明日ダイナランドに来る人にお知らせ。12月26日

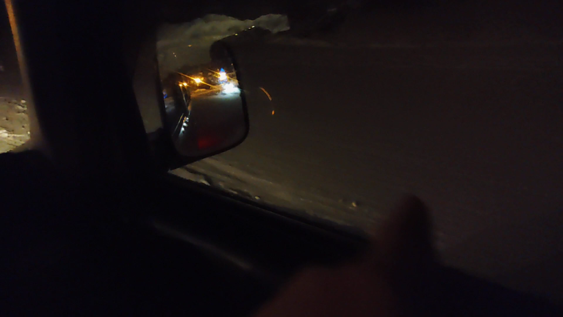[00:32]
これまあまあまあ5ミリぐらいですわ、5ミリぐらいで雪がね、固まってる状態なんで、ただね今ねマイナス7度、7度あるんですよ。で明日のね 最高気温もマイナス3度とかじゃなかったかな明日。うん、だからまあその溶けてね水になってそれが凍結するとかそういう風じゃないんでまだマシなんだけど、ただ雪がねなんていうの、まあ、降るだろうから、